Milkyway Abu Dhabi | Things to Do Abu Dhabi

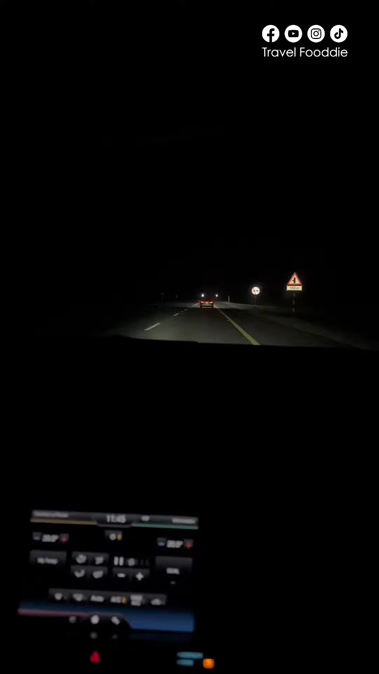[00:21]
That's why we're here. This is the dream. The streetlight is on the road. The streetlight is on the road.
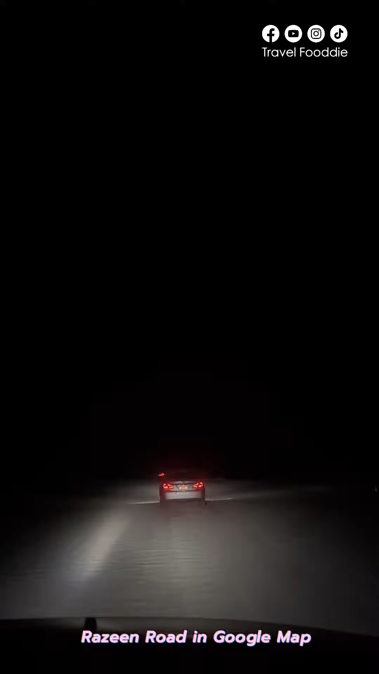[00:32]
We're going to call it Nat Lake. It's a great deal. It's so interesting. It's so interesting that it's going to be on the night drive.
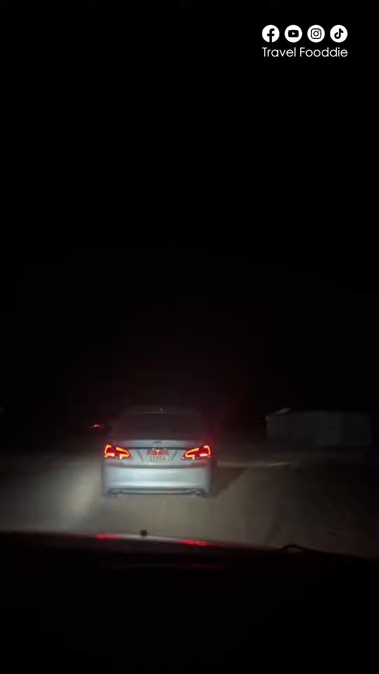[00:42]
This road is a little. It's not a mud road. It's a gate.